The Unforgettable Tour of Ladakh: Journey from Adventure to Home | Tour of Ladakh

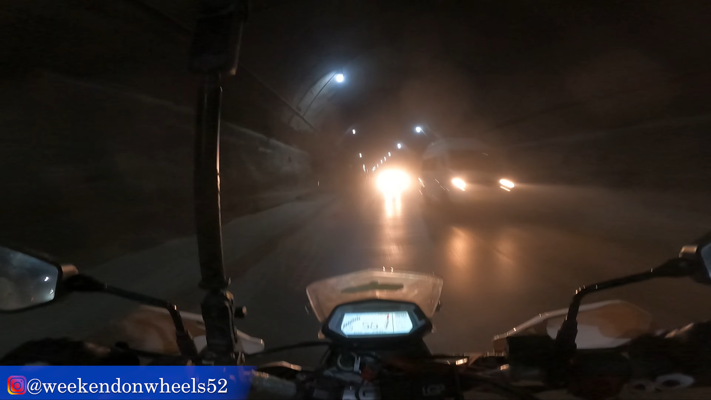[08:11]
At least 3-3.5 kilometers so far that I've ridden easily. It looks like a big tunnel.